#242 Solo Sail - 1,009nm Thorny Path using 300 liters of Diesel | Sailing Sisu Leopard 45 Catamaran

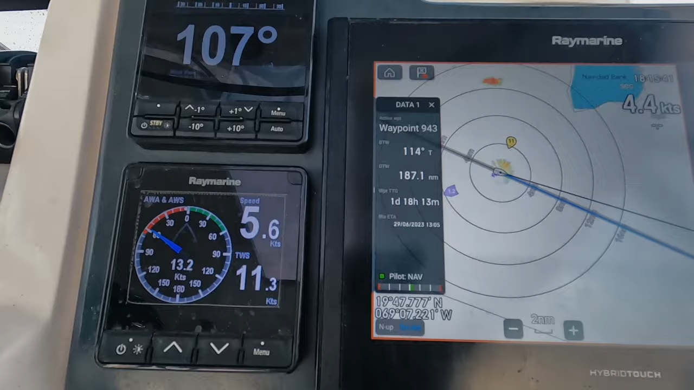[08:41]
I can see there's a current against us,
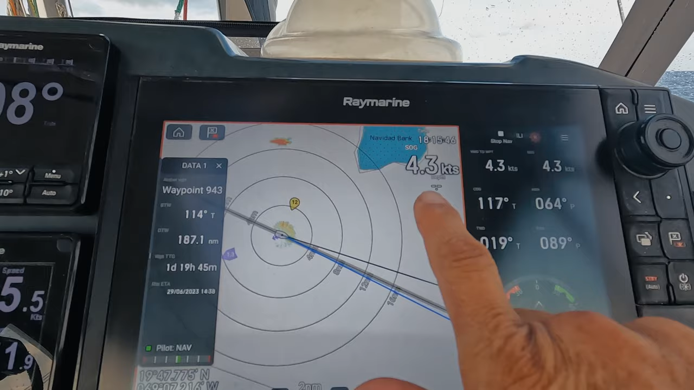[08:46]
4.2 versus 5.1, and it says 1.3.
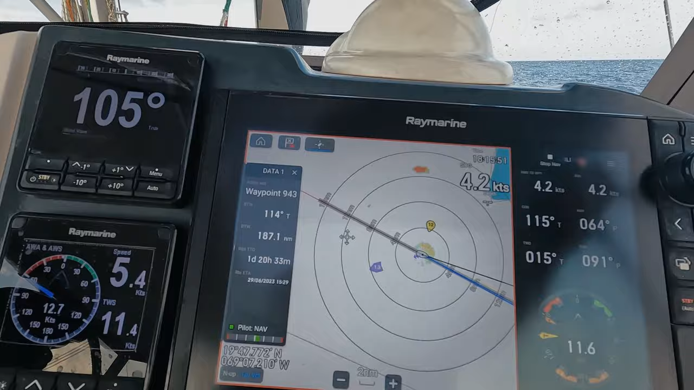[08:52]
The current of 1.3 is against us. Let's see. Oh, I think we can work with this.
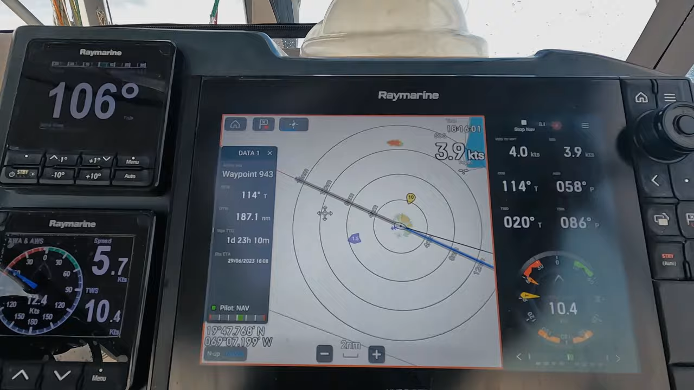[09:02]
Okay, going to get trimmed the Genoa for 50 to 60.
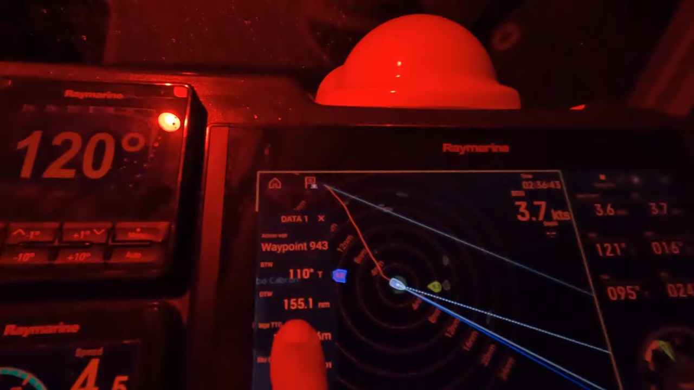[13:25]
just a little bit over 150 miles to go.
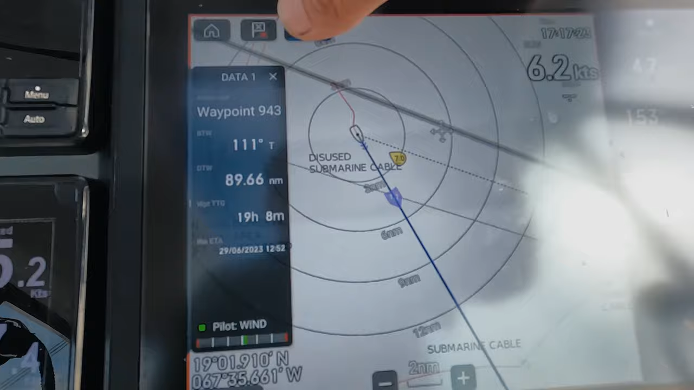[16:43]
The moment it goes like now, maybe it's better now to tack to the northern side.
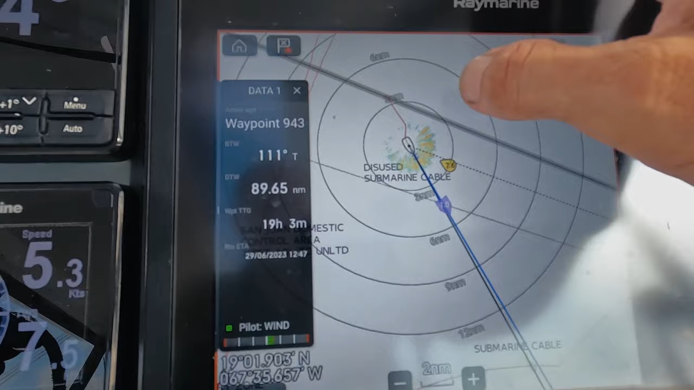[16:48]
See, that little dotted line is basically the divider.
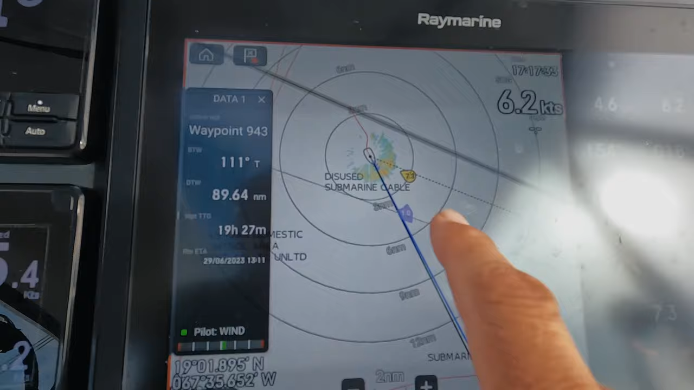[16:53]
Do it like this, so that the dotted line.